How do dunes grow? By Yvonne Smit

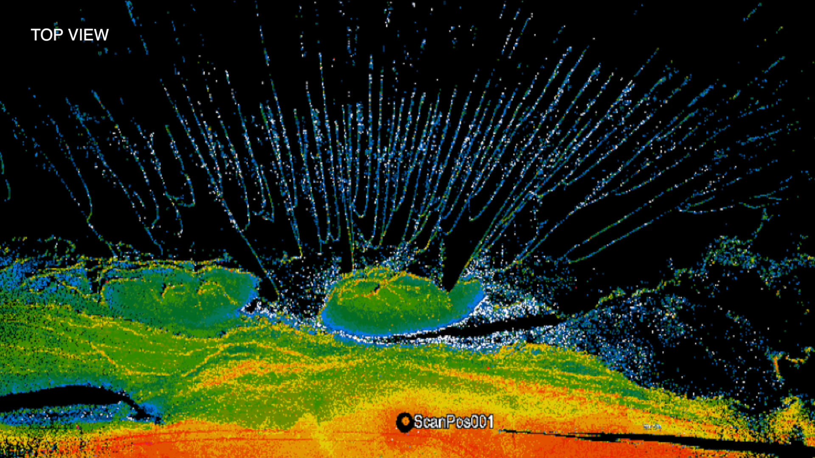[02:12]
A higher reflectance of the laser beam means a lower soil moisture content, since water absorbs the laser beam.
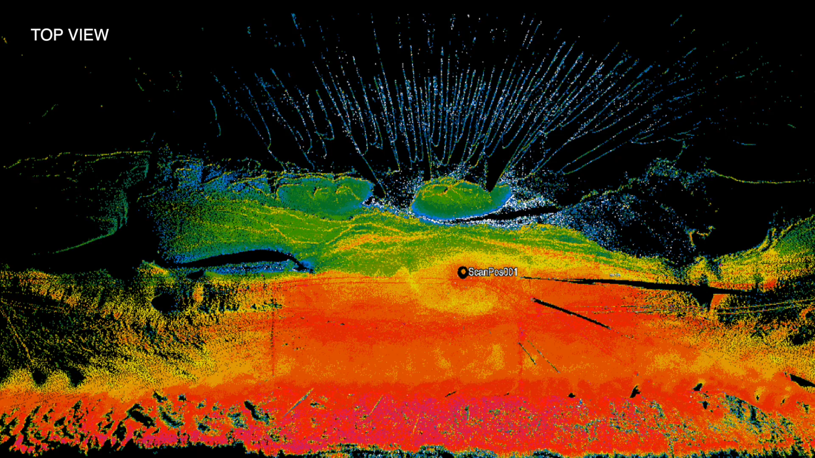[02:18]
In the end, we want to make a computer model that can predict at which wind speed and what tide level sand transport can be possible.